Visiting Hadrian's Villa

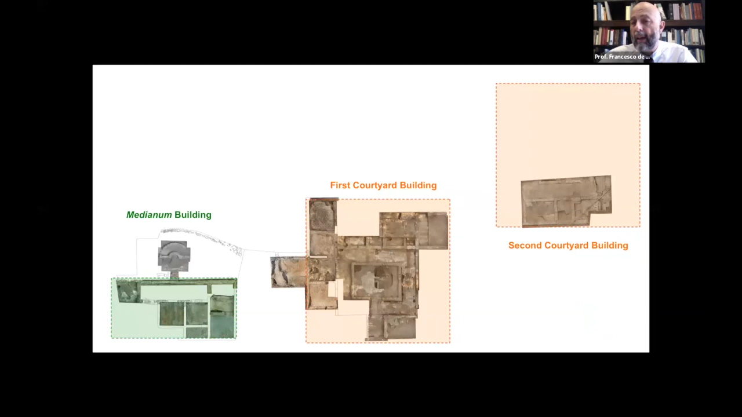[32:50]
And the second one we have not excavated in its entirety. Actually, we've only excavated its south front, as you can see on the right-hand side of the screen. But we have been able to document it and to measure it.
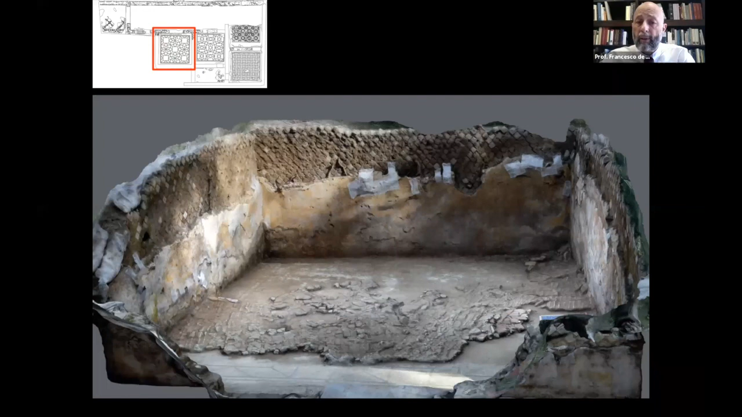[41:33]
in the cases where the walls are extant, we have been able to retrieve wall paintings that we duly recorded, documented, as you can see here on the screen.
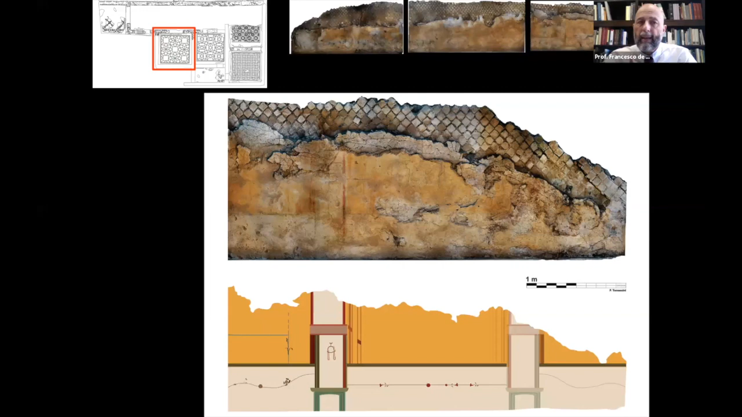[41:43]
But even more importantly, we have found the ceiling paintings,